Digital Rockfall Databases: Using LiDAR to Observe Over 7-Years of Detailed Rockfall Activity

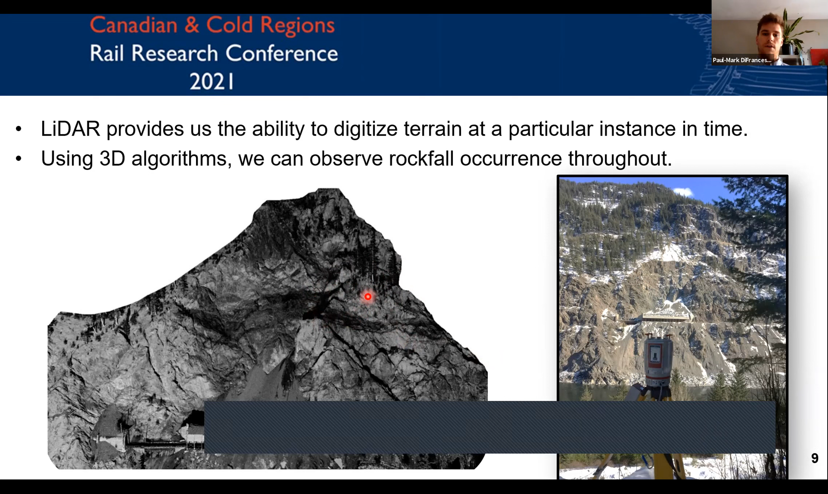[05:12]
And so here you're seeing a LIDAR scan along the Fraser River of a CN Ashcroft mile 109, and here we're digitizing with this laser scanner, a 3D points that describe the terrain geometry at a particular instance in time. And this is showing you what one of these scans look like and this is for the White Canyon,
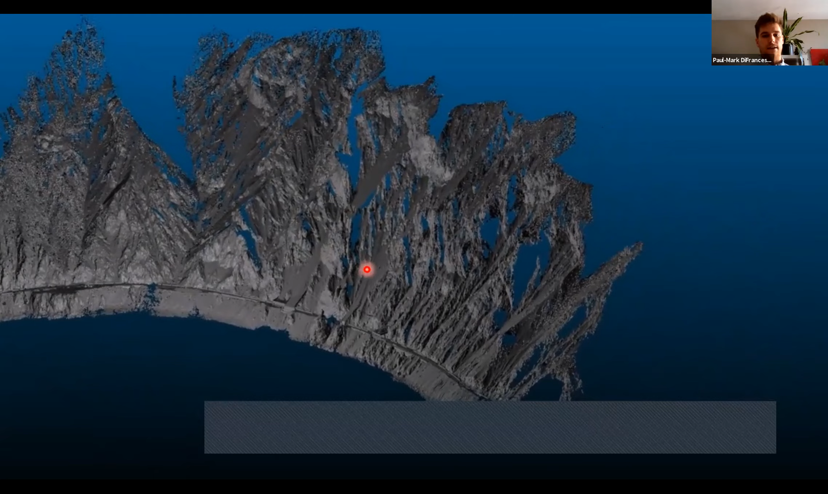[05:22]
where from our line of sight across the river we have a much better
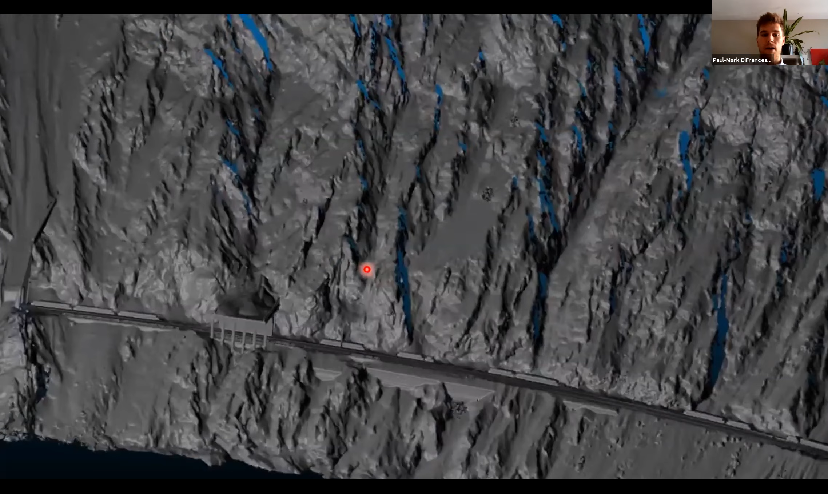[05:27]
vantage of the slope and we can monitor information which, if we are at track level, we might not be able to see.
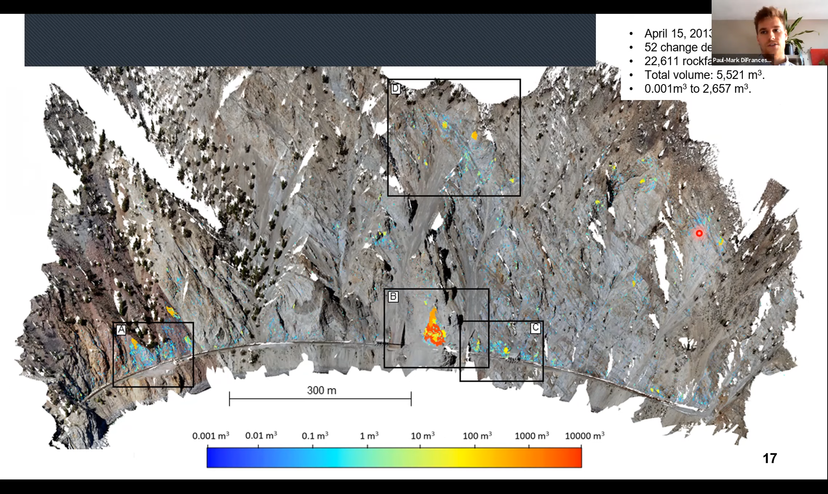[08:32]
And so we had monitored the site for this data set from April 15th of 2013 to March 2nd of 2020, which was a total of 52 change detection intervals.
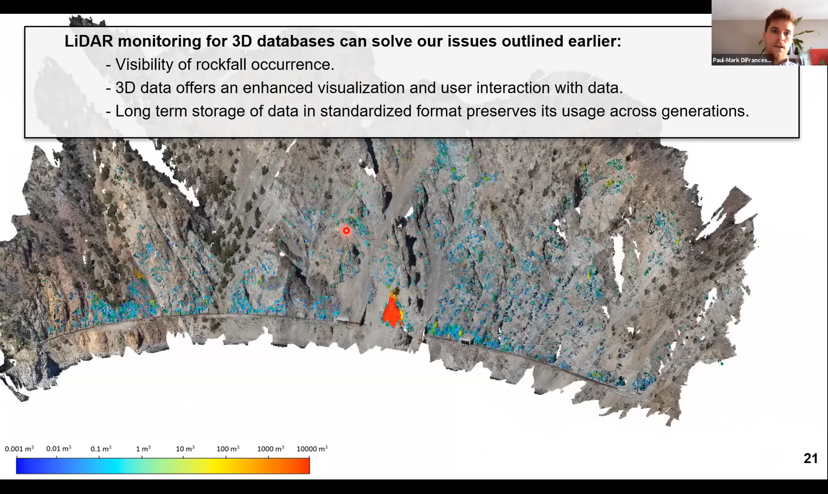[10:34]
And so here's a fly-through that's showing this data again in 3D.
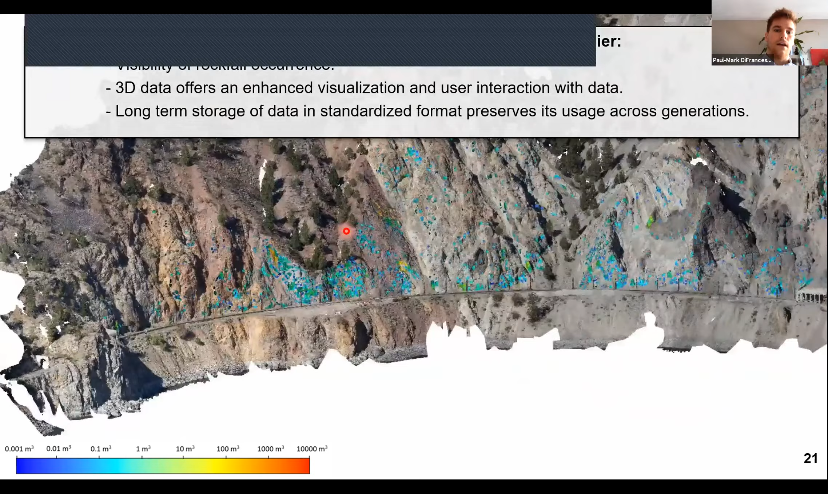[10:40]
And it's projected onto a photogrammetry model, and same thing goes.
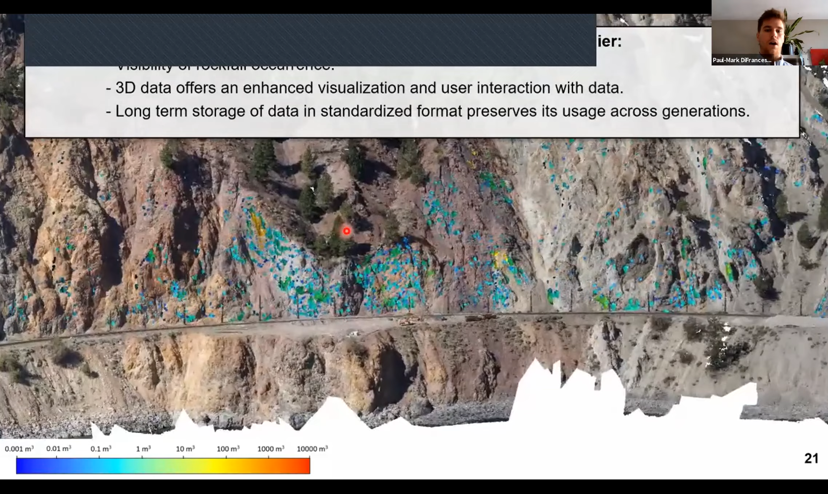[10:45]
All the rock falls are measured from low volumes of cool colors to greater volumes of warm colors.
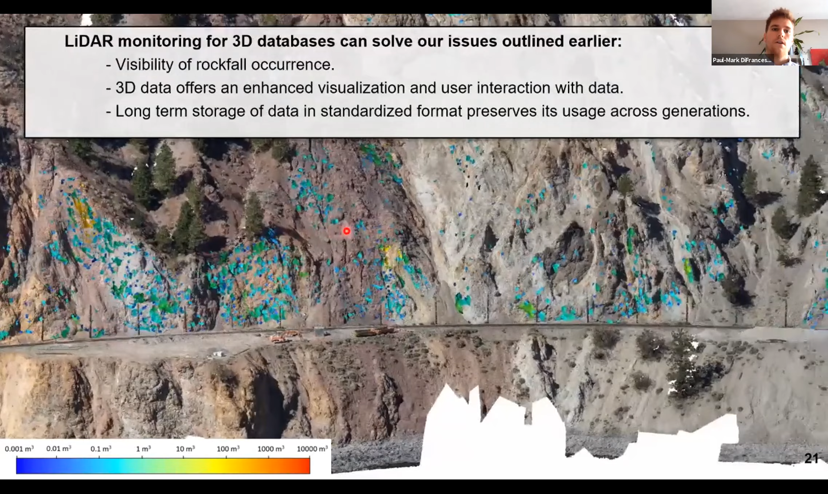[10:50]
And from this data, just looking at this, we can really conclude that it really gets rid of some of these visibility issues with rock fall occurrence,
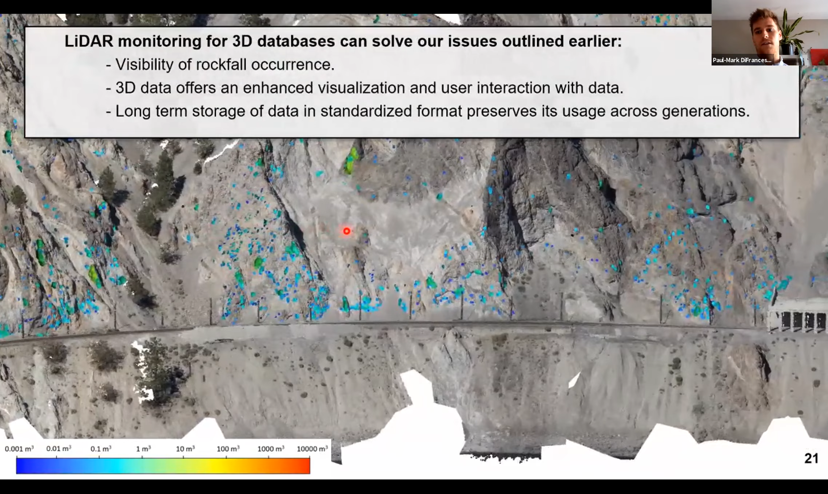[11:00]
and we can get a much better measurements of rock fall activity along transportation corridors. As well, 3D data offers an enhanced visualization and user interaction with the data.
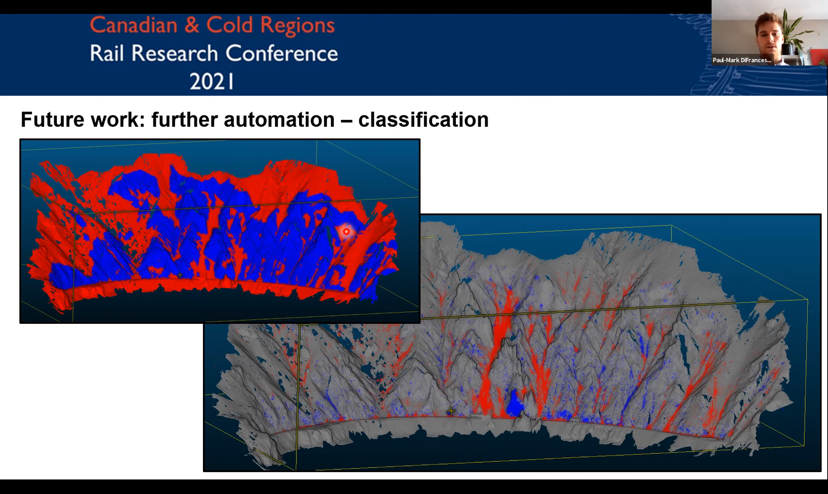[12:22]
For future work in this system, I outlined earlier the complex array of different steps that you need to do of 3D algorithms in order to extract this information. And a really big part of that is accurately classifying your rock slope in order so that
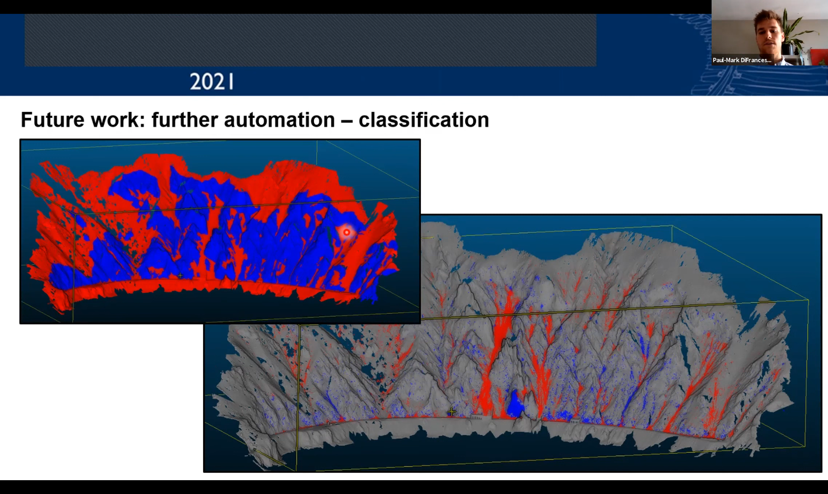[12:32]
you can separate talus movements from soil movements from rock slope movements.
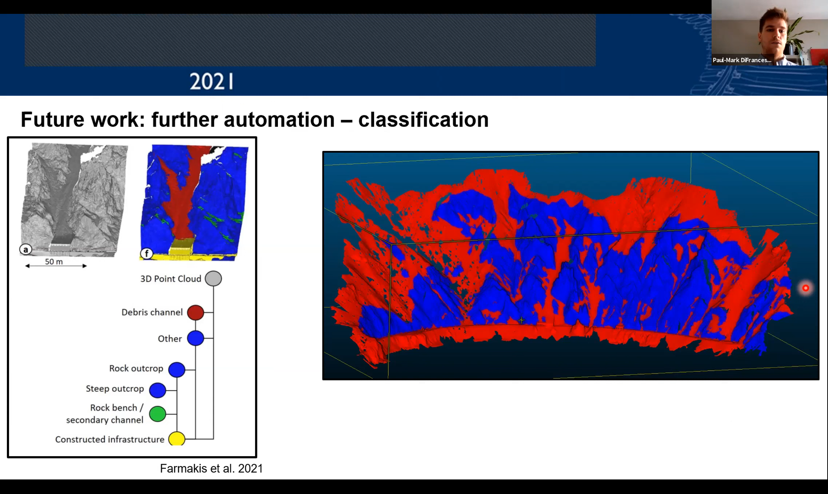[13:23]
into their classes and we can start to use these in a better way.